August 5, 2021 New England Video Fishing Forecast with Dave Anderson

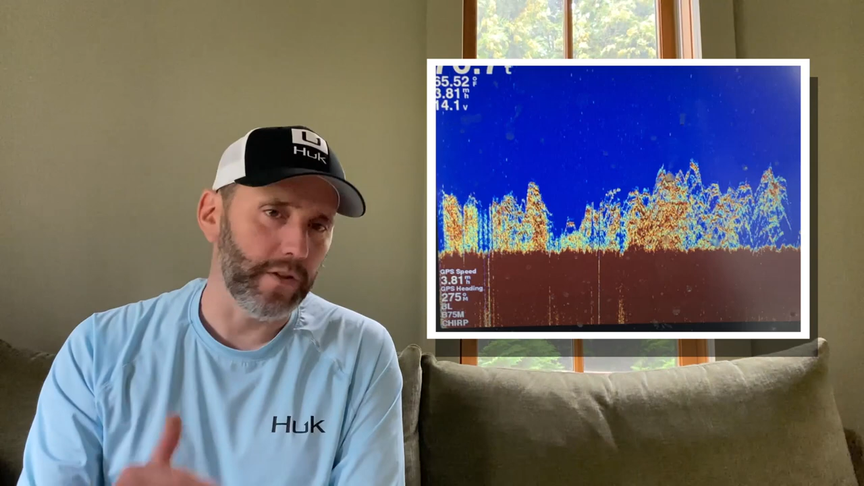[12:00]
And, um, when you see the screen up like this, it's basically drop a jig and set the hook. Uh, lots and lots of fish out there. Uh, there's been some bycatch codfish in some of the spots, especially on the east grounds. Some bycatch codfish out of the windmills as well. Um, but sea bass fishing in Rhode Island has just been phenomenal. And that's the area.